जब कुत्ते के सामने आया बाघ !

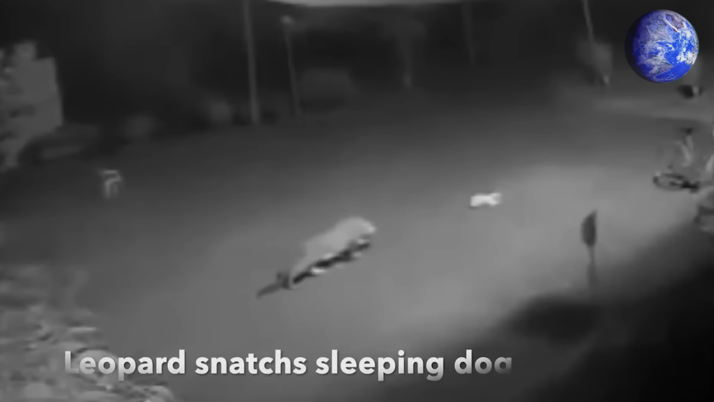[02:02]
इस वीडियो में एक और सोया हुआ कुटा तैंदवे के हाथों काल का गरास बन जाता है
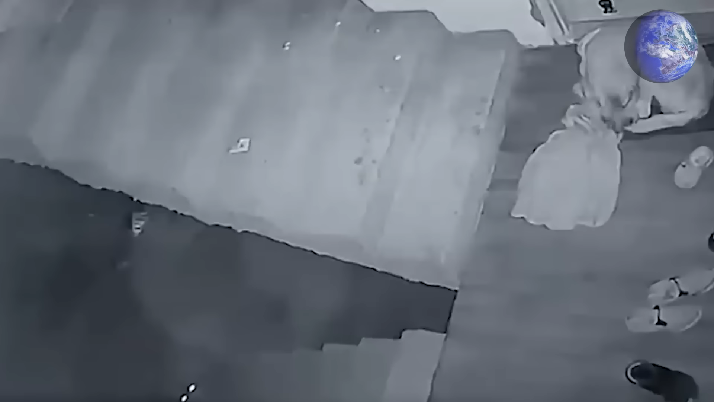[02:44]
लेबराडोर नसल का कुट्टा घर के बाहर सोया हुआ था इस कुट्टे का नाम जैकी है तैंदवा धीरे धीरे जैकी की और बढ़ कर जैकी के ठीक पास पहुंच जाता है और जपटने का मोका तलाशने लगता है
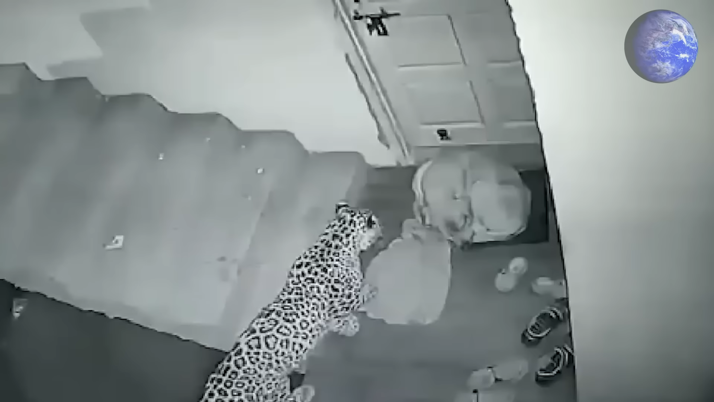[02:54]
थोड़ी ही देर बाद तैंदवा अपने मजबूत जबडे में बेचारे जैकी की गर्दन को दबोच लेता है तो जैकी खुद को बचाने के लिए चीक पुकार शुरू कर देता है हाला कि इस कुद्टे का तैंदवे से छुट पाना मुश्किल
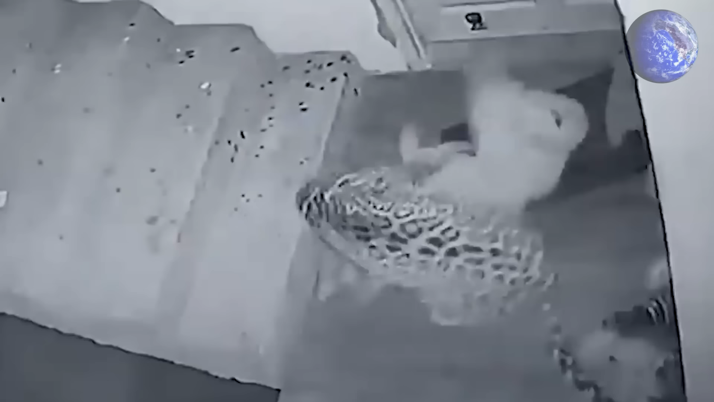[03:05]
लग रहा है और अगले
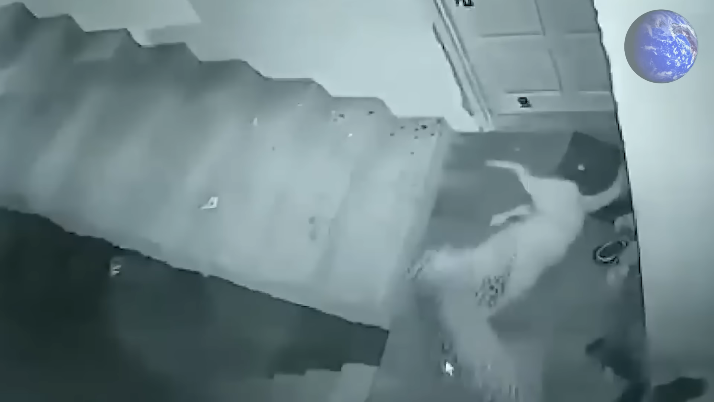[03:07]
कुछी पलों में तैंदवा खीचते हुए जैकी को सेडियों से नेचे उतार ले जाता है परन्तु
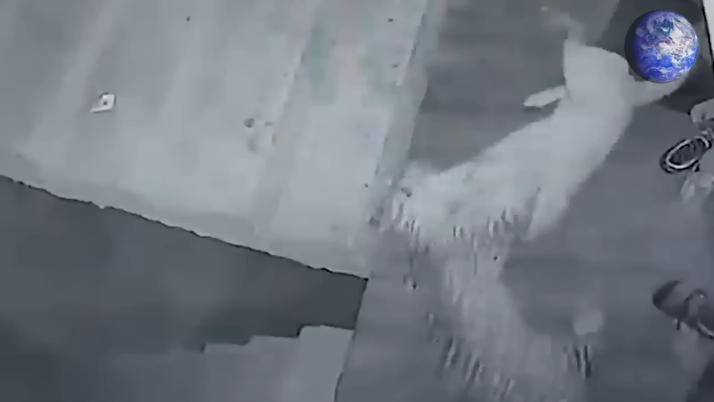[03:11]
अच्छा ये रहा कि जैकी की चीक पुकार उसके घरवालों ने सुन ली एक बहदूर व्यक्ति बिना अपनी परवा किये तेजी से तैंदवे की और दोड़ता है और बड़ी अच्छी बात रही कि इनसान के उस ओर आने से तैंदवा जैकी को छोड़कर भाग
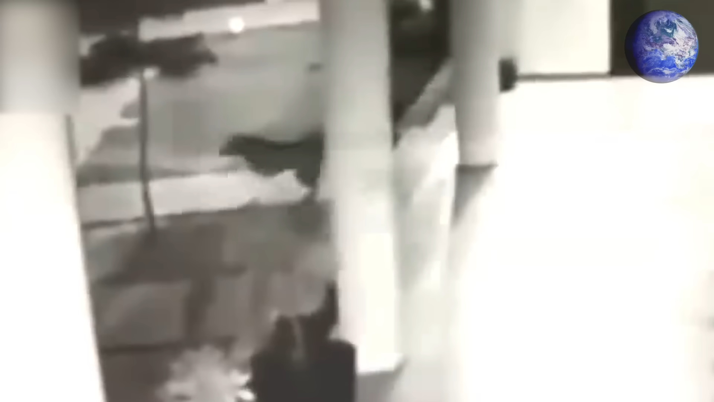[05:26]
बचाना बनाया परंतु बड़े वाले कुत्ते ने अपने दोस्त की मदद की जिस वज़े से तैंदवा घभरा गया और मोके
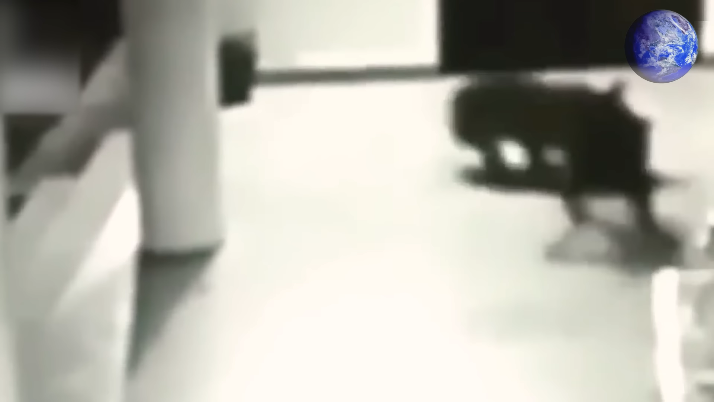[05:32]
से भाग निकला भई यह बड़ा वाला कुत्ता तो वाकई बहद्दूर था अपने दोस्त को बचाने के लिए इसने अपने जान
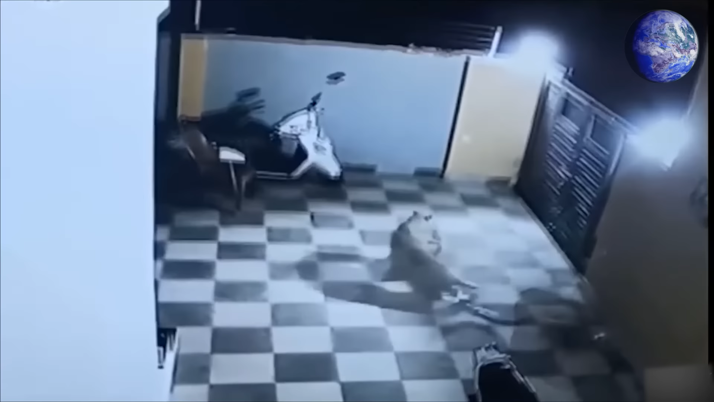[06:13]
है तैंदवे के पकड़ में कुत्ता आ जाता है और जीवन का एक संघर्ष शुरू हो जाता है कुत्ता चीक पुकार करता है और शायद कुत्ते किसी चीख कुकार को सुनकर घर के सदर से उठ जाते हैं जिनकी
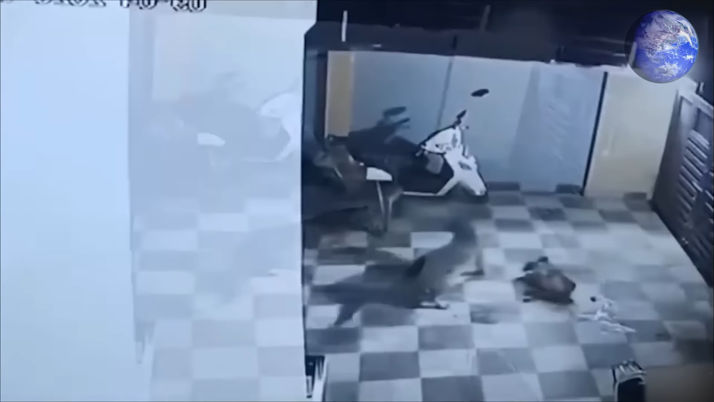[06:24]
आहट पाते ही तैंद्वा भाग निकलता है यहां एक मगरमच खाने के तलाश में निकलता है ठीक उसी समेश कुत्ते को अपना शरीर ठंडा करने
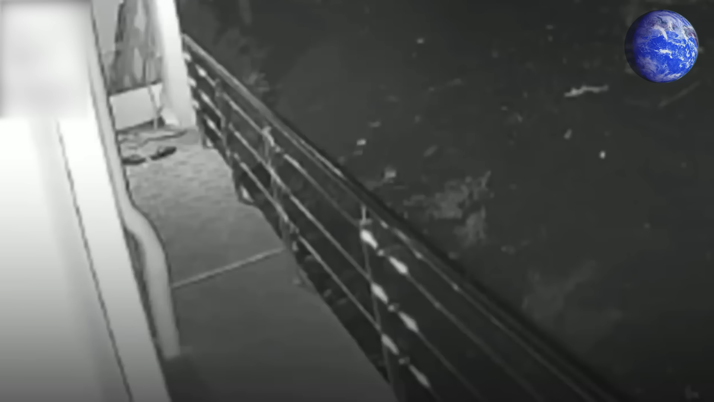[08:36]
एक से अधिक CCTV कैमरों में रिकोर्ड हुई इस गटना में देखा जा सकता है एक तैंदवा उंची रेलिंग फान कर घर के भीतर घुसता है और अगले ही पल घर के आंगन
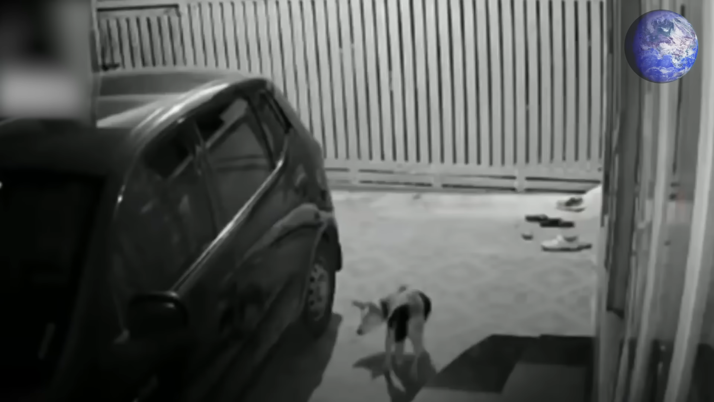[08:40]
में खड़ी हुई गाडियों की और बढ़ता है जहां मोजुद कुट्टा तैंदवे की भनक पाते ही गाडियों के पीछे छुप जाने की कोशिस करता है परन्तु कुट्टे की तमाम कोशिशें नाकाम रहती हैं और
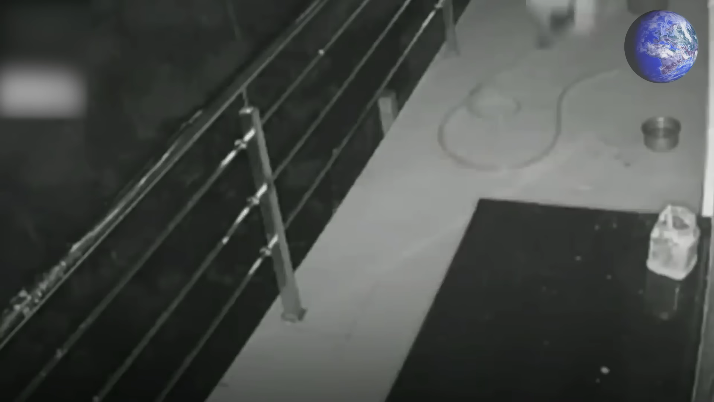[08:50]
कुछी क्षण बाद तैंदवा कुट्टे को दबोच कर फिर से रेलिंग फानते हुए घर से बाहर निकल जाता है
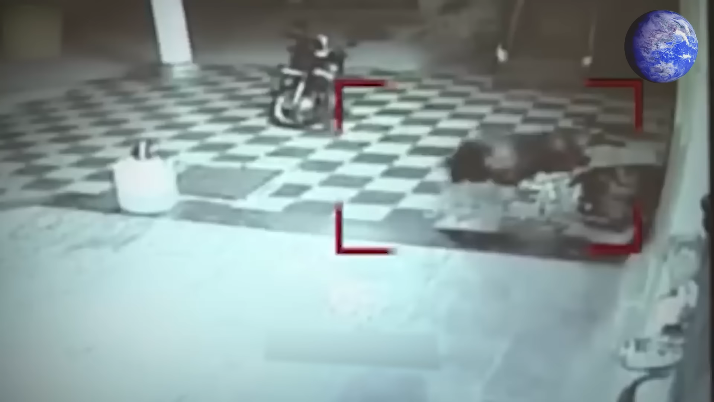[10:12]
यहाँ एक अन्य पालतु कुट्टा तैंदवे का भोजन बन गया